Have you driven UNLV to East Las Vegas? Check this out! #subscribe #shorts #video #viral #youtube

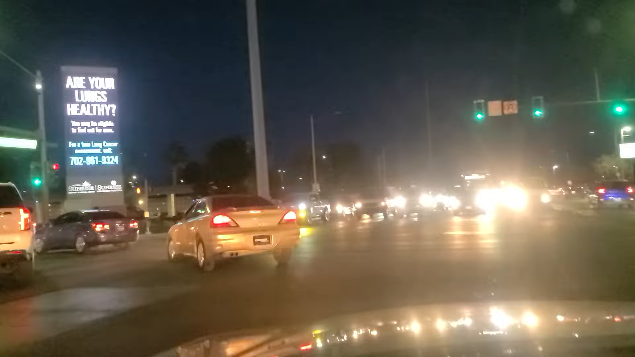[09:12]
Sunrise Hospital there. A lot of, uh, there's a lot of police activity here, actually. There's one unit on the west side of the street. And there's a unit here on the east side, as well, in front of the hospital. A couple units, actually. Not sure what's going on. Maybe they have a car pulled over in there or something. Sunrise Hospital is, uh, a very common destination for folks that end up, end up injuring themselves. Tourists, et cetera, that injure themselves down on the strip.
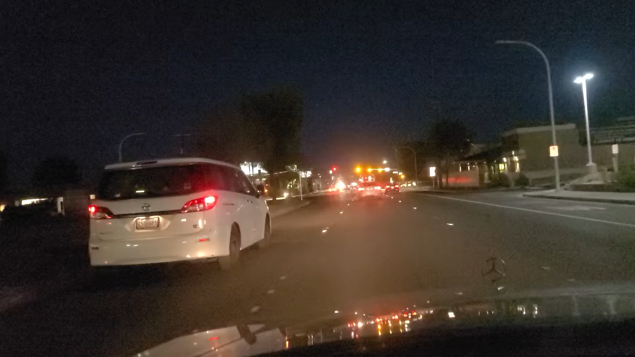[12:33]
Not sure what that's about. As we come up to the light at Burnham. Burnham Street. Another dealership there on the right. We got the green light here at Burnham. So we're going to, uh, continue. Eastbound. As we approach Eastern, which is another major northern, north-south artery here in Las Vegas.
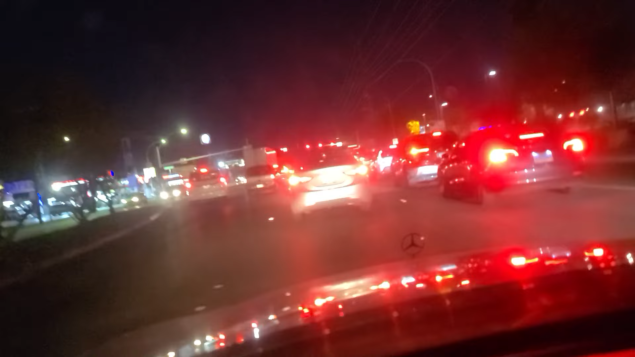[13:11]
All the way up to north Las Vegas. And then kind of end ceremonious, unceremoniously there north of, uh, Craig Road. We got the green light here at Eastern, so we're going to continue eastbound here on Sahara Avenue in Las Vegas. And see a lot of, uh, Pupus area, Cabanas. A lot of little shops here, little shopping centers. Blinding almost every intersection as we continue back into the, uh, all the car dealerships.
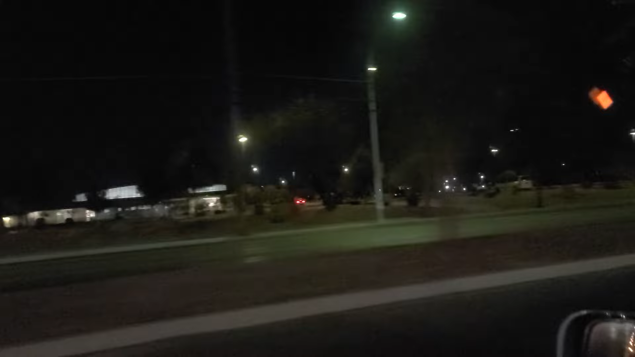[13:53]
Here on east Sahara. Not very well lit, but. Then again, what is over here? The street lights, most of them are out. Not sure why. And the, uh, only light really comes from, huh, the car dealerships. All of their, uh, high mass lights in their parking lots. Just a reminder, please do like, follow, and subscribe to us on YouTube and on TikTok.
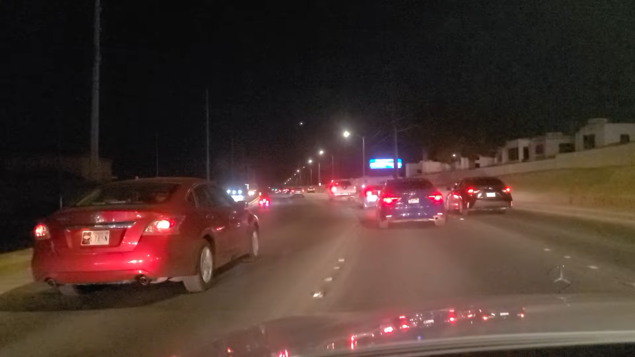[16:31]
On Sahara Avenue. A mobile home park over here on our right. Empty lot here on our left. As well as some older homes behind that. As we approach Lamb Boulevard. We're going to make a left on Lamb and wait our turn for the lights. You can see planes high up in the sky there.
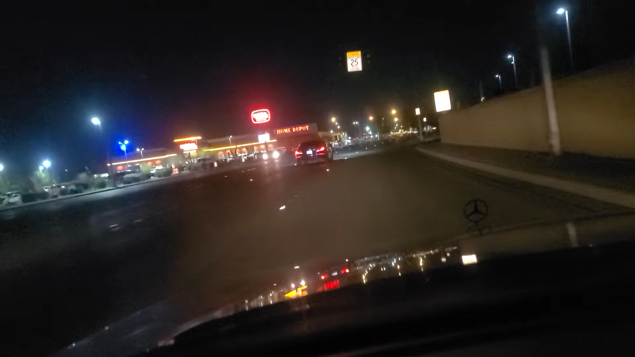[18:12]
See more dark parking lots. No dark areas here. Along Lamb Boulevard. This is a major thoroughfare. Major North-South thoroughfare here. And there's just not a whole lot of light. Oh my goodness. These people are trying to turn left across all these lanes.
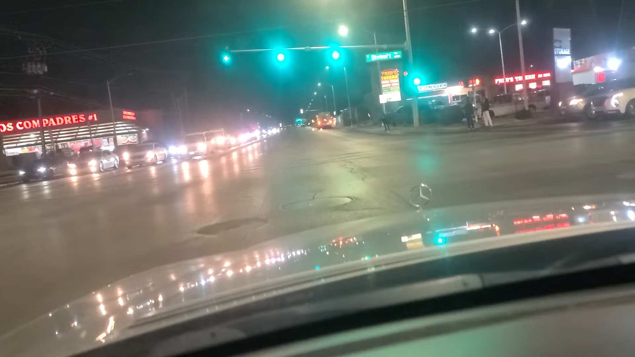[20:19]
Where the ambulance was actually to reset the traffic lights. So, Fred's Tavern there. There's another one located a mile away down at Nellis and Stewart. Disabled bus there. County bus. Continue northbound on Lamb Boulevard. At least it's lit up here. And this is also... There are a lot of calls for service in this area as well. Speed limit 40 in this area. Doing 40.
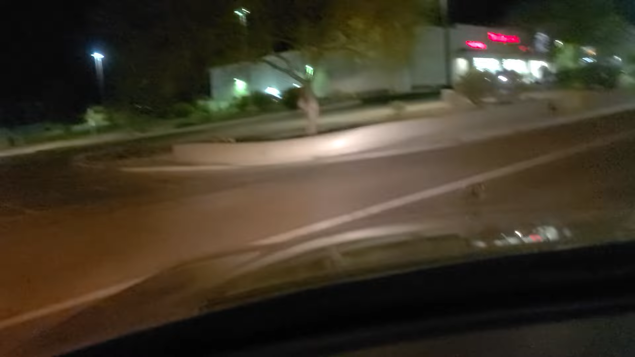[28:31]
We are going to... He's standing waiting. Okay. So we're gonna go ahead and make the left. Into this shopping center.